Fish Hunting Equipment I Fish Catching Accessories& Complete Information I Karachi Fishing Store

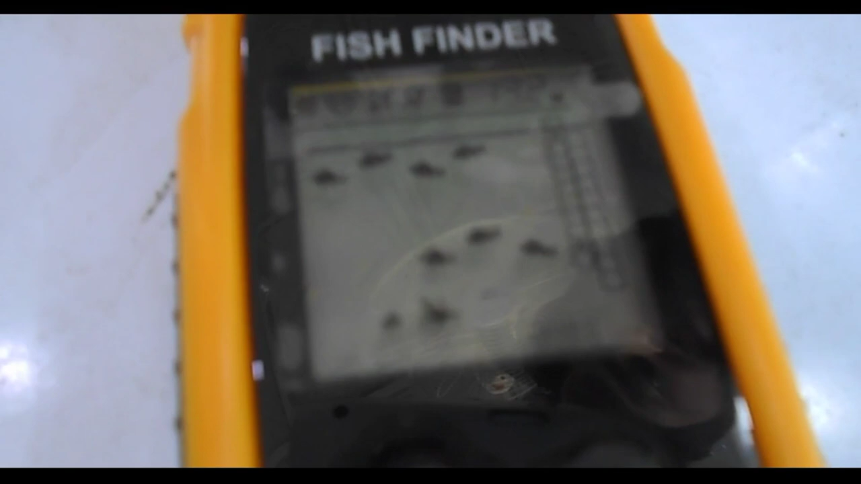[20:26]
क्या है वो सारी चीज़ें यहाँ पे आपको, मछली भी नीचे होगा तो आपको बताएगा, और जहाँ पहाड़ होगा तो आपको नीचे बताएगा ना कि इधर पहाड़ वगैरह सब कुछ, स्क्रीन भी आपको बताएगा।
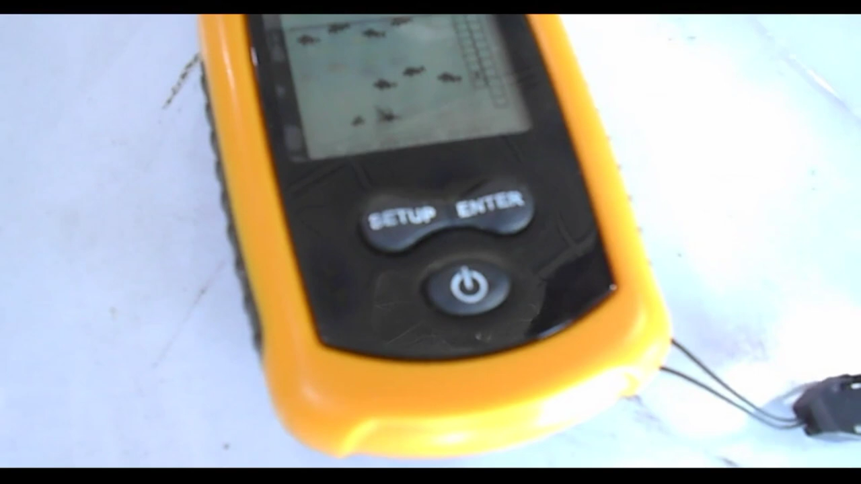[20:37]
ये देखें साइंस ने कितनी जो है वो तरक्की कर ली, आपको नीचे का ही पता लग रहा है बैठे बैठे ऊपर खुशकी पे के समंदर के अंदर क्या चल रहा है,